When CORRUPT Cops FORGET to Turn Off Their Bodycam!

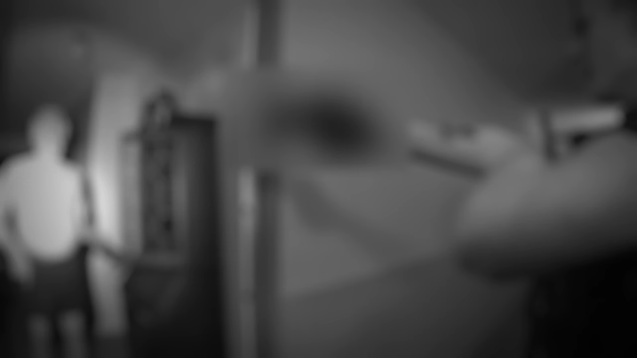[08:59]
What was wrong with that cop? Tasing a 75-year-old man without any proper investigation or concrete proof was shockingly barbaric and highly unprofessional,
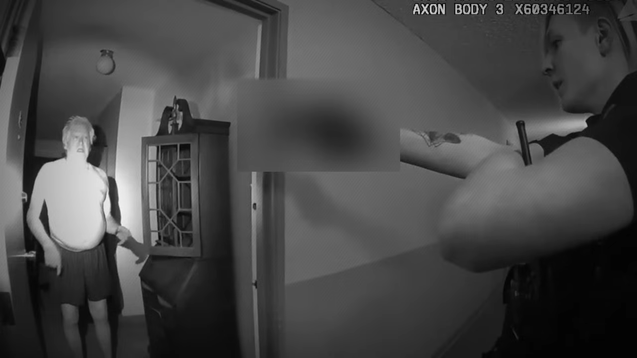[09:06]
especially over a complaint from a drug addict and alcoholic. That officer was absolutely twisted.